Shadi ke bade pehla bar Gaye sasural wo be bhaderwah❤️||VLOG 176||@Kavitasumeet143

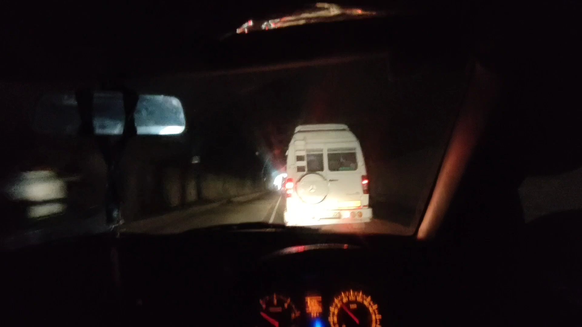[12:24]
ये वो टनल है, इसमें अभी लाइट का काम जारी है, शायद काम चल रहा है।
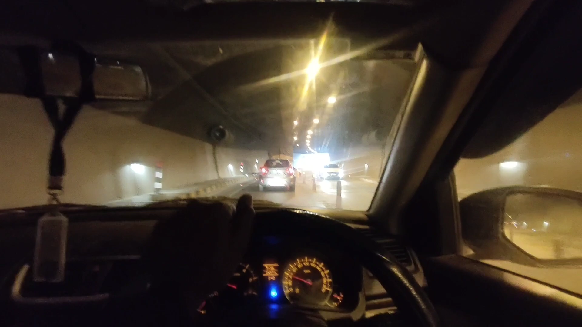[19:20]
तो फाइनली गाइस टनल हुई खत्म, मतलब कि लंबा सफर और लंबी टनल दोनों।
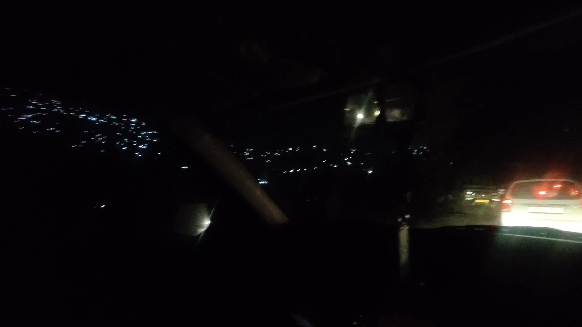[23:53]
लेकिन डोडा सिटी अभी आपको सिर्फ सिटी दिखेगा, बाकी तो कुछ नहीं दिखेगा, क्योंकि अंधेरा हो चुका है यहाँ पे, और अभी का टाइम हुआ है 6:06, तो अभी से यहाँ से टाइम लगेगा हार्डली आधा घंटा और। गाइस ये सामने आप लाइट्स छोटी छोटी देख रहे होंगे जो पुल के ऊपर लगी हुई है, ये है गणपत पुल,
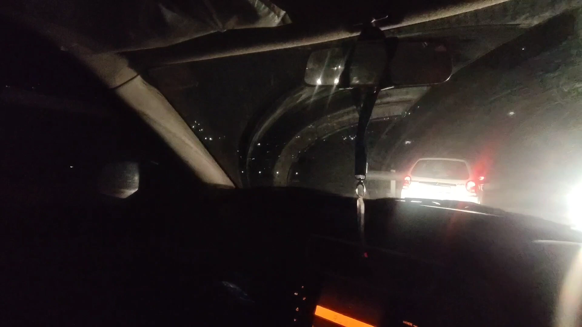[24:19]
डोडा का गणपत पुल जो मेन बना हुआ है, ये वो है ये वाला जो आपको लाइटें दिख रही होंगी, और हमने यहाँ से हो जाना, बारो बार हमने डोडा अंदर नहीं जाना, क्योंकि अगर अंदर जाएंगे तो टाइम लगेगा, इसलिए हम बारो बार हो गए,
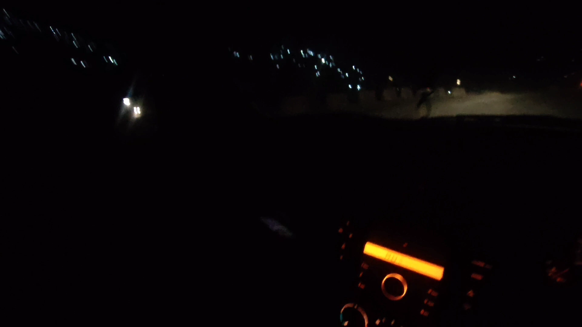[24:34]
और वो गणपत पुल रह गया नीचे, और ये रोड जो अभी बन रही है रिसेंटली, ये वो वाली रोड है।